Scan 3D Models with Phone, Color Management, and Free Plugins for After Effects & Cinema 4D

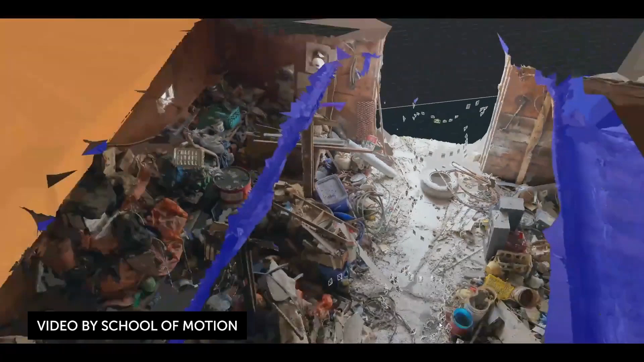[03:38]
which is fully textured, using scans and pictures straight from his iPhone.